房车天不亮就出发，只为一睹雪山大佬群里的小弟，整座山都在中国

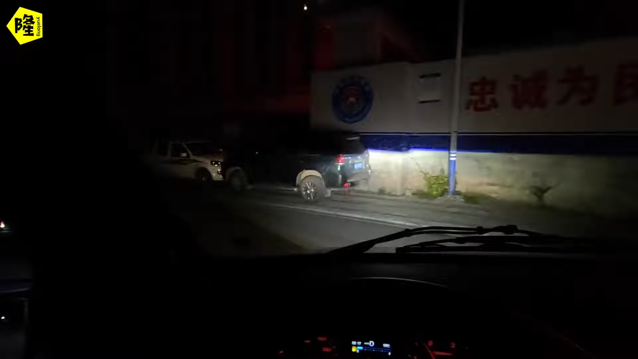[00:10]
我们现在要先去加油，然后去拍日出，
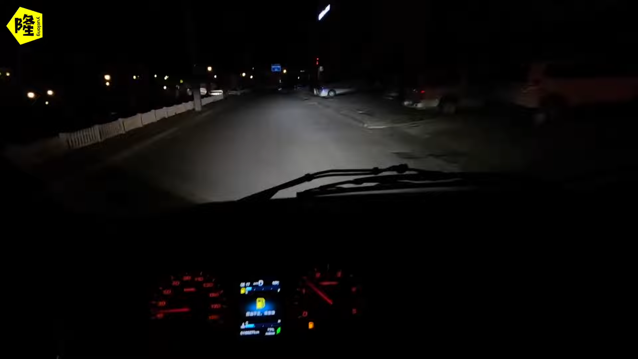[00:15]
去拍群峰日出。
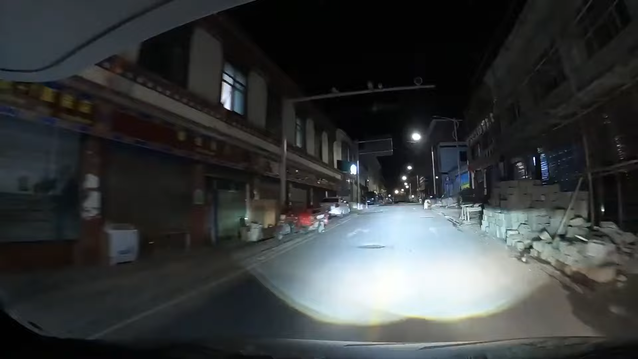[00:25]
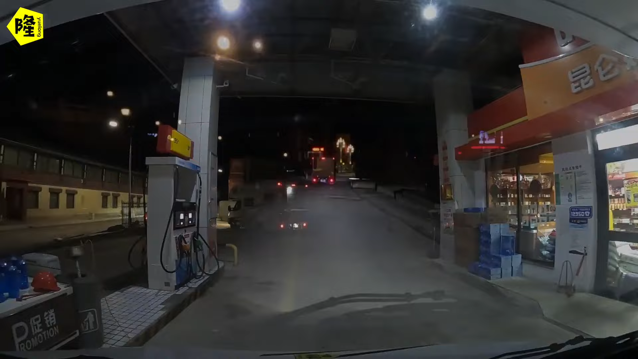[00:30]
去把油加满，就早上起来差一点点就没油了哈。
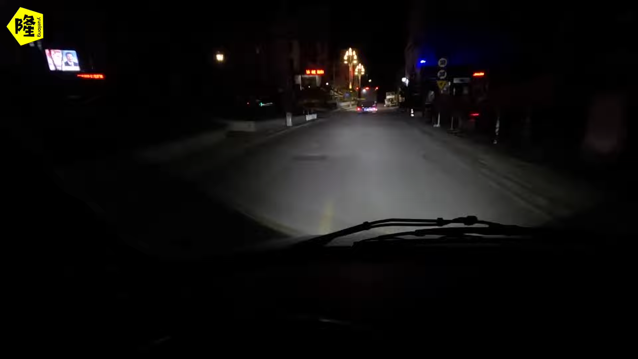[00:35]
加满油之后，我们就离开这个小镇子。这个镇子还是比较安静的，温度也很合适，早上起来都有9度了。
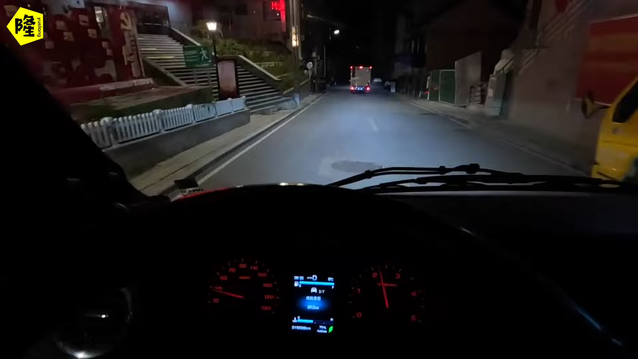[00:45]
我们昨天要在那垭口住的话，现在估摸着只有1-2度，起都起不来。